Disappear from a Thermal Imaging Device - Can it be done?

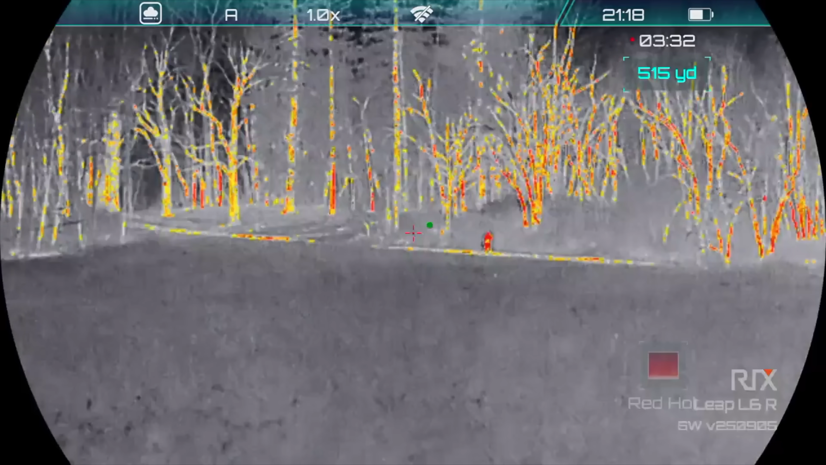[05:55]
And I can still see him with no problem, even with all the snow.
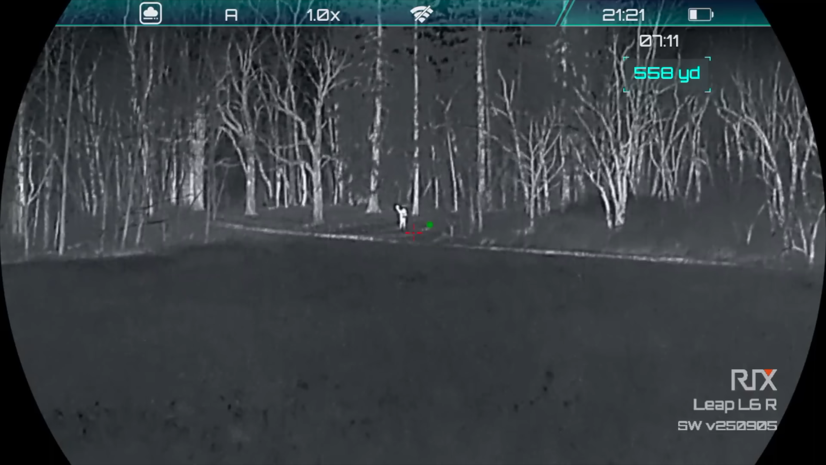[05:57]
He's about 560 yards away now. And that's a hand warmer he's throwing in the air.
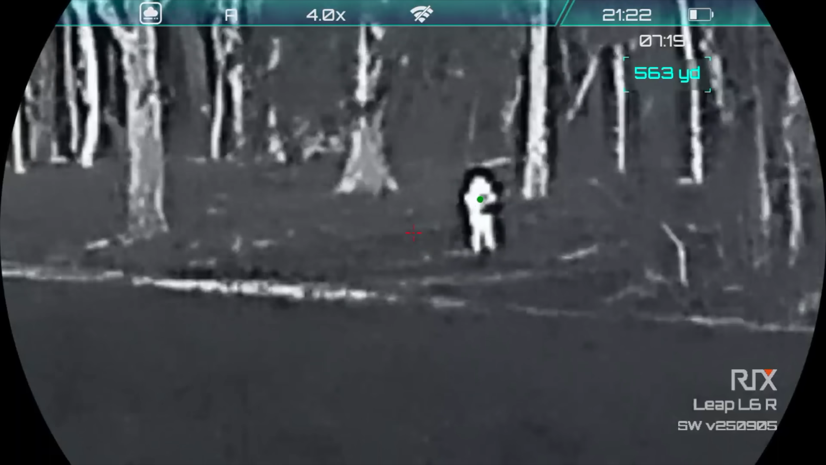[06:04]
So, you can still be spotted fairly easily from hundreds of yards away.
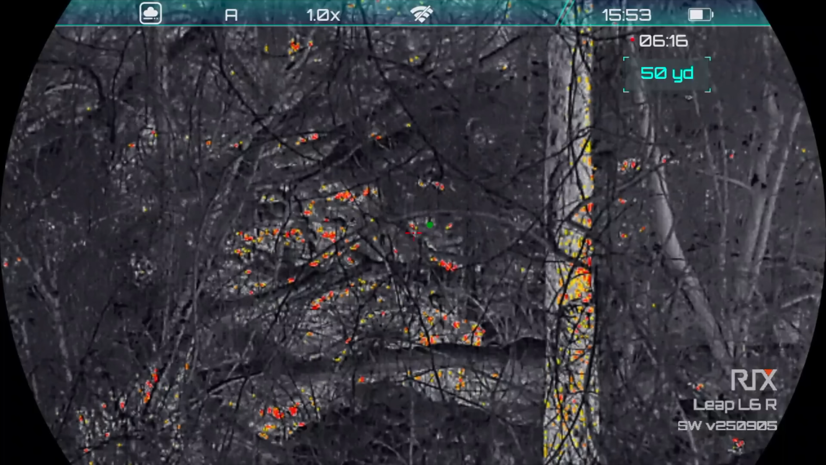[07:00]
Even through the thermal, it's doing a great job.
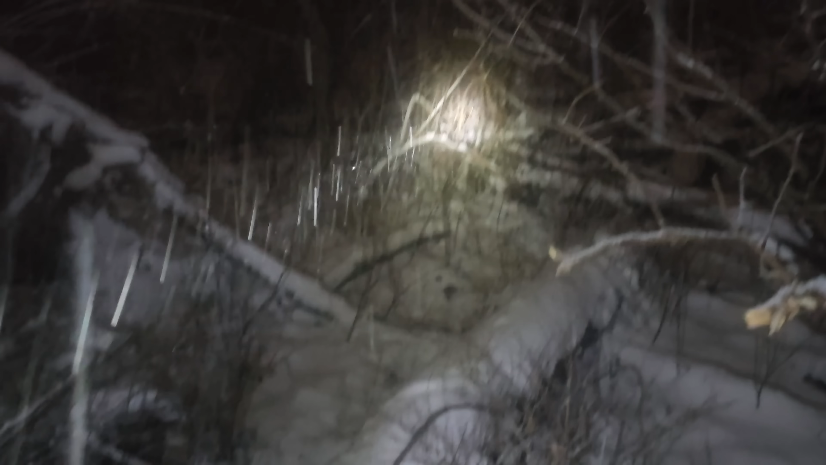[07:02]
Now we'll test this out at night in some really heavy snow, and through night vision.
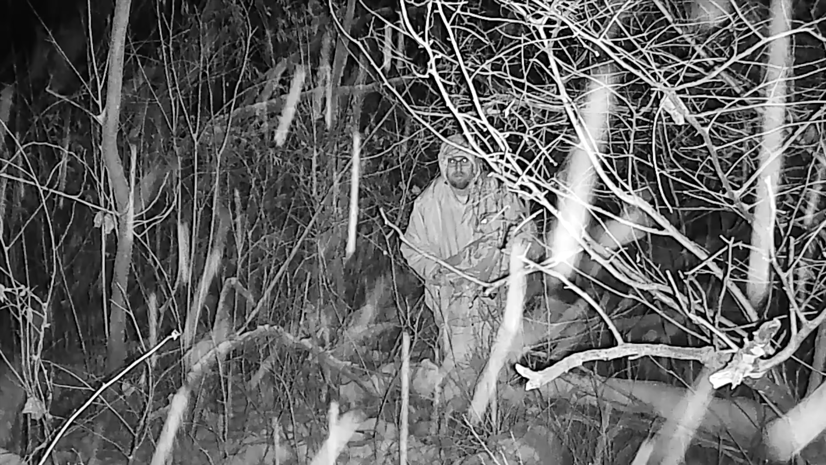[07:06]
And you can see how much more of an effect the snow has on the night vision than it does in the thermal.
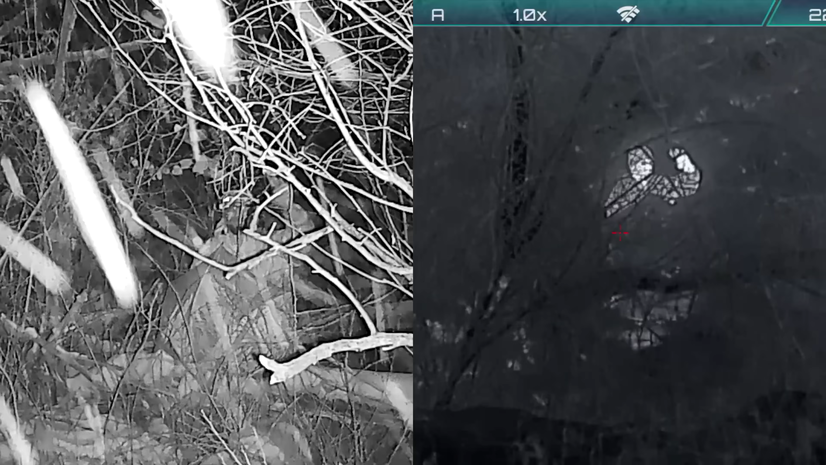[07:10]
You can see the outline of the umbrella in the night vision, but the camera is about 20 feet in front of me, and the thermal scope is about 50 yards in front of me. So if they were at the same distance, the night vision would not be able to see me this well, if at all.
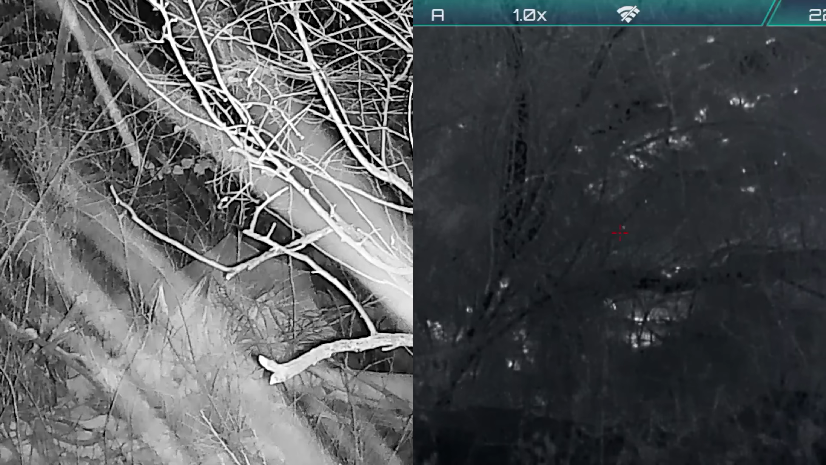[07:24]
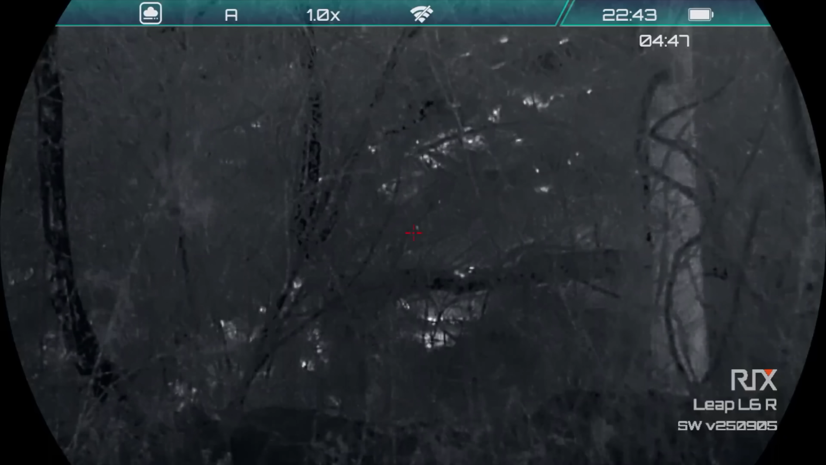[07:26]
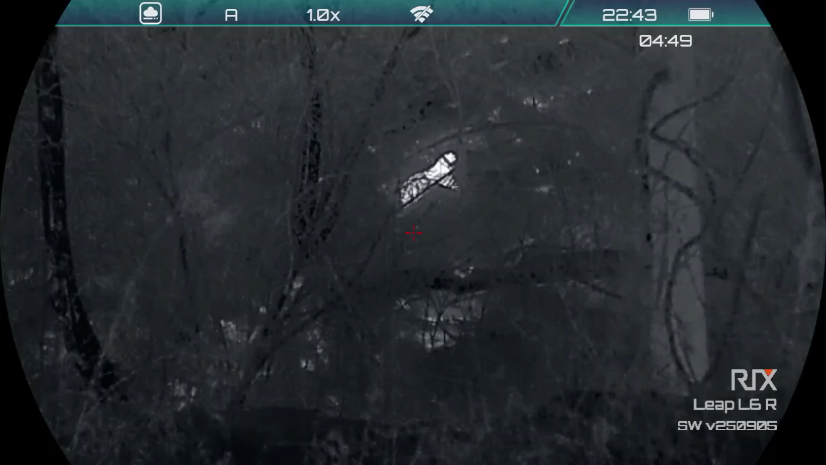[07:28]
So the umbrella combined with the space blanket seems to work great. But I wasn't completely satisfied.
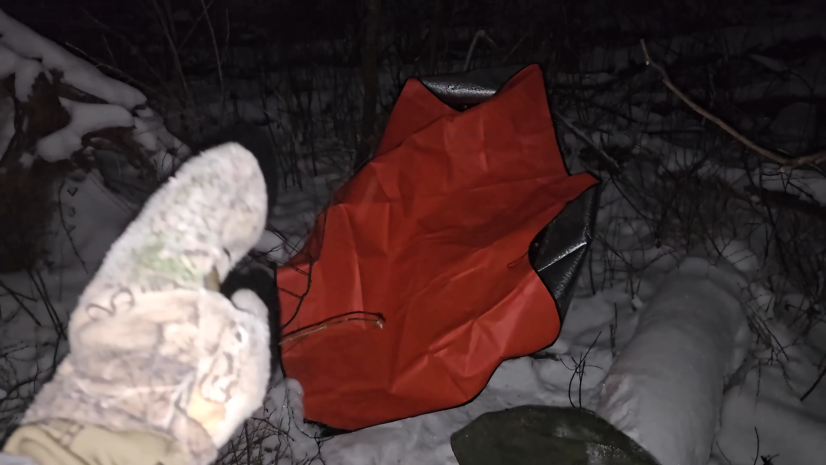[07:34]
So now we're going to combine the more heavy-duty survival tarp with a wool blanket. Then I'll throw some snow on top of the wool blanket, just to camouflage it from normal view.
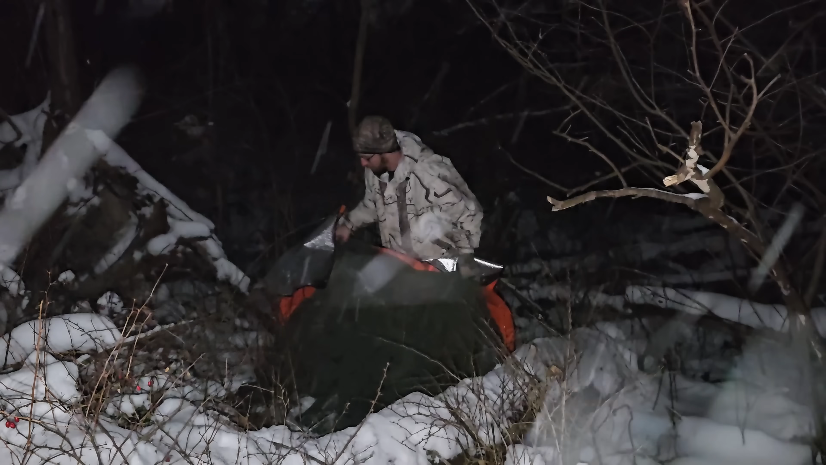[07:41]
Just like that. So now I'll climb under it. So far, there's not much heat being detected, even with the blankets draped over top of me.
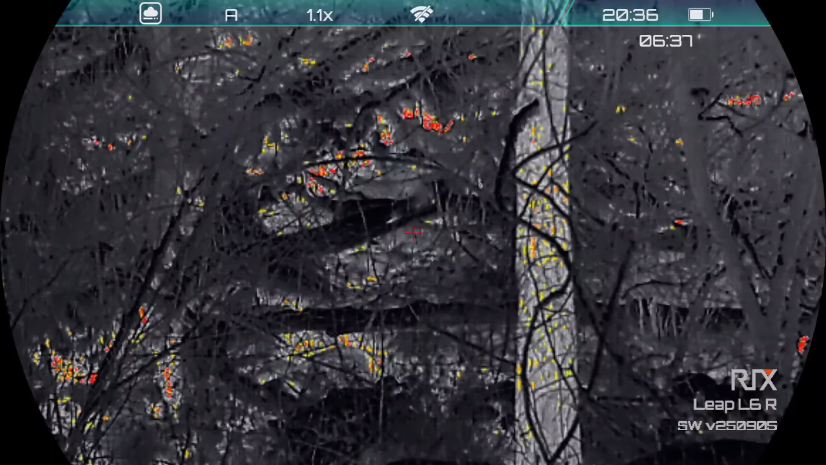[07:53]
Eventually it might warm up in there and show through,
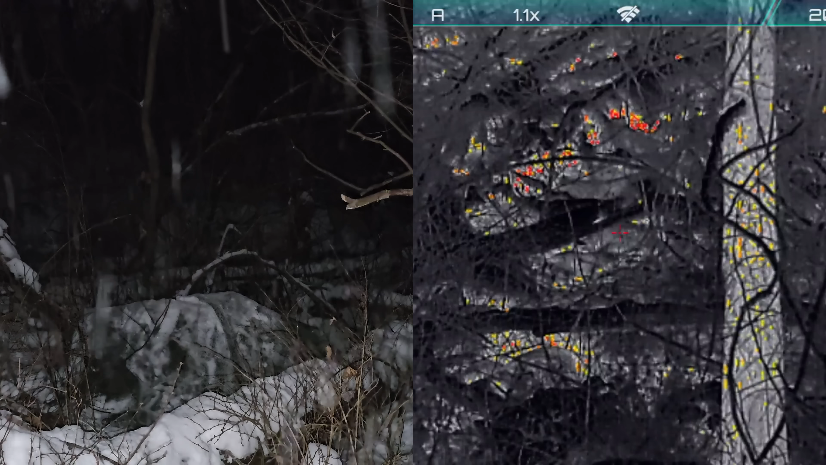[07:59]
but for a short-term solution, seems like this would work. Cover that up with some sticks or grass. So I'd say that was a success, maybe not perfect, but worked out pretty good.